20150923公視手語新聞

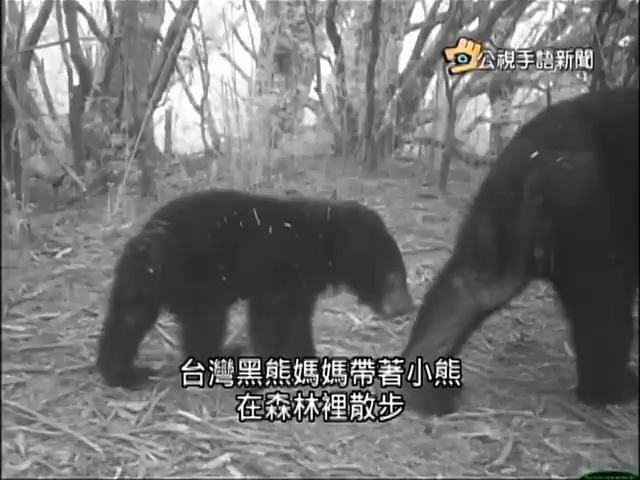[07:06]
台湾黑熊妈妈带着小熊在森林里散步小熊看到镜头非常地好奇一直看着镜头不肯走开后来看到母熊走远了才
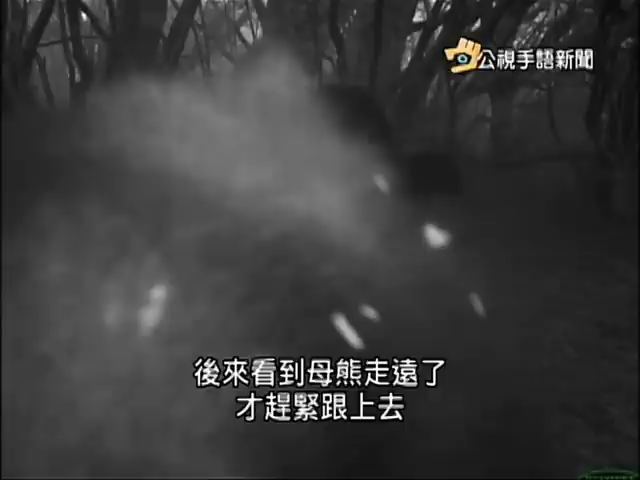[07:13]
赶紧跟上去隔天早上又有一只小黑熊看到镜头一样好奇整个身
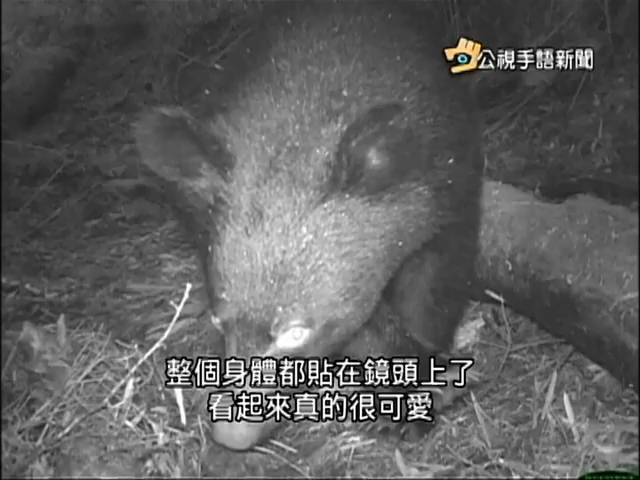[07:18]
体都贴在镜头上了看起来真的很可爱这是林务局嘉
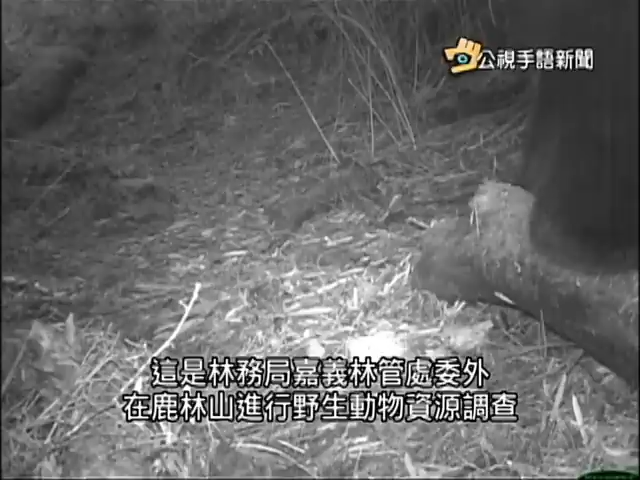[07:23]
义陵馆处委外在陆林山进行野生动物资源调查莫拉克以后到底这些中大型哺乳的野生动物的分布情形有没有变化所以我们在102年委托专业来做一个监